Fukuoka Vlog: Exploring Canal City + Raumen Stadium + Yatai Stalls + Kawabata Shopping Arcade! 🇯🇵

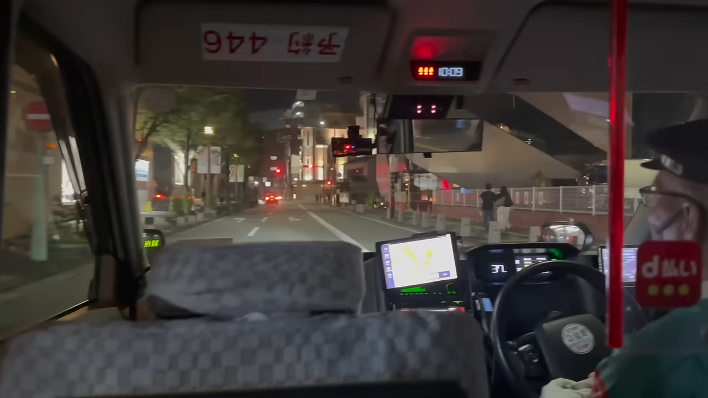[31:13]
Ang luwag ng taxi nila guys.
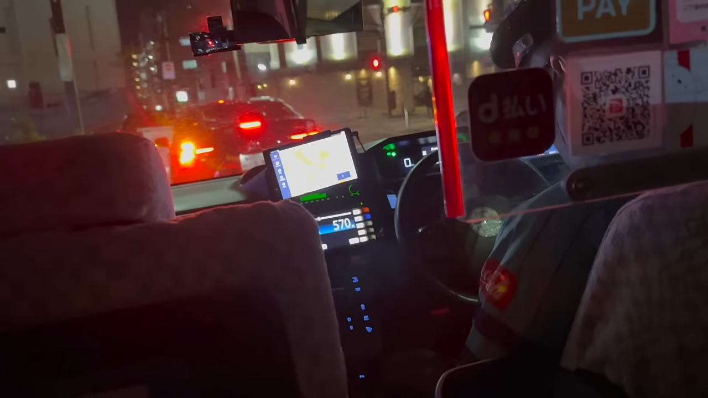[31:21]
I guess yan ang flat down rate nila. 570.